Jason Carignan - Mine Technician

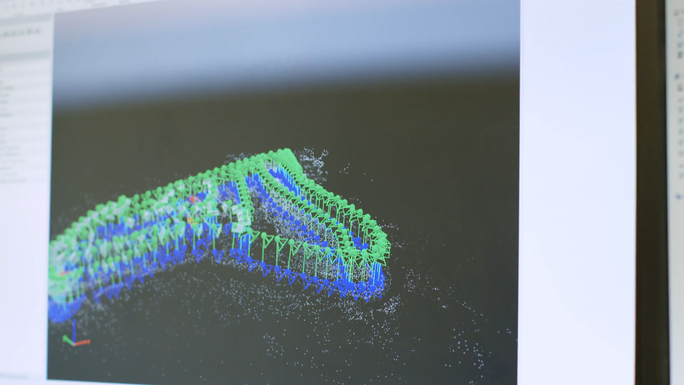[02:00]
So once we have this loaded in here, we go to the next step and look at the 3D model.
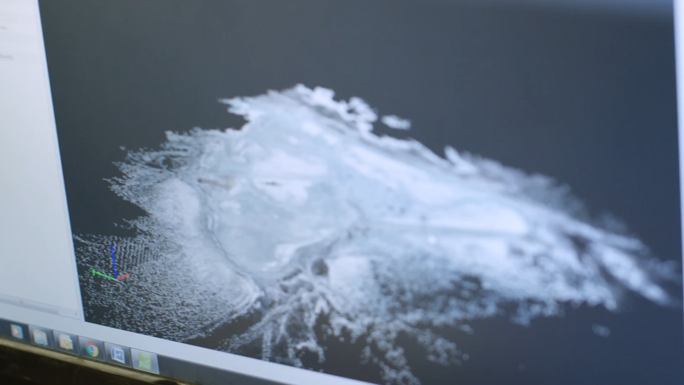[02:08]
We can start seeing different elevations
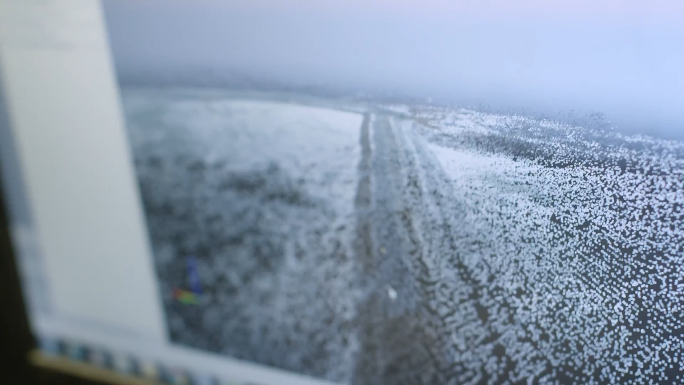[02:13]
in our walls for the dam that we're working on.
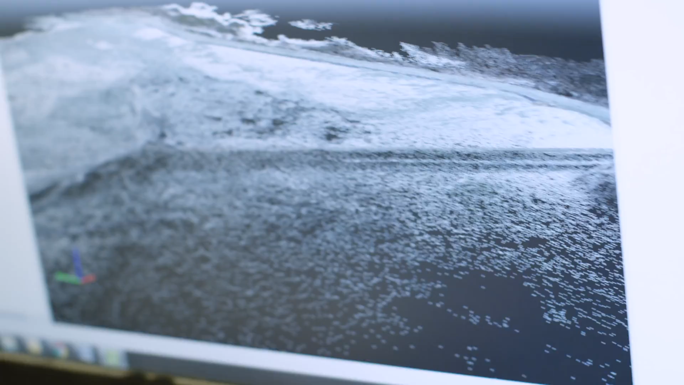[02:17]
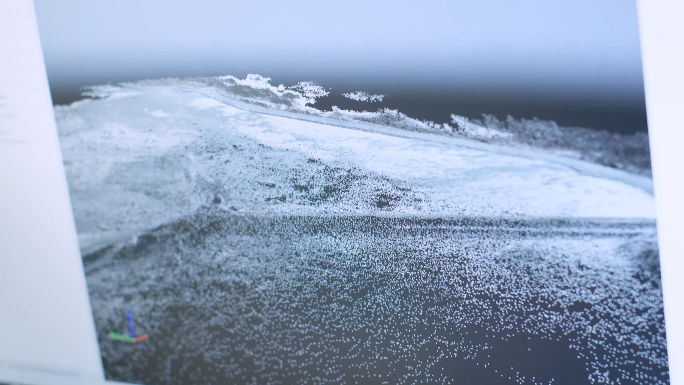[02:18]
And then we can go one step further and smooth everything out. Accuracy down to five centimeters.